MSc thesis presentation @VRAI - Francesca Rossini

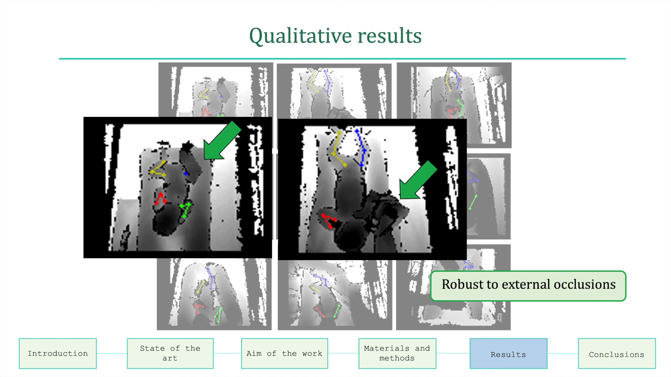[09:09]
while the red arrows highlight errors in pose estimation due to image noise and intensity in homogenities,